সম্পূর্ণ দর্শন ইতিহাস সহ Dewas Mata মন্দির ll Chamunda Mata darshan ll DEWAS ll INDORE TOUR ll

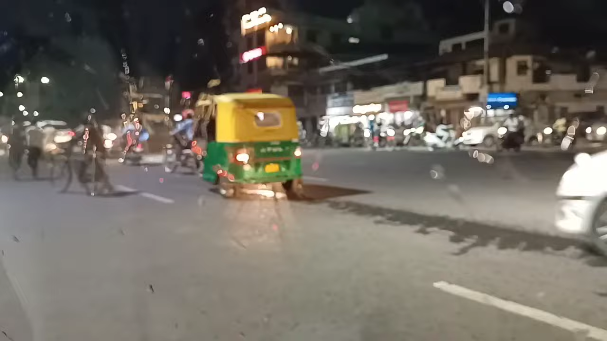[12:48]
গাড়িতে উঠে বসে গিয়েছি আর কাছে তোমরা দেখতেই পাচ্ছ বৃষ্টি, হালকা বৃষ্টি শুরু হলো।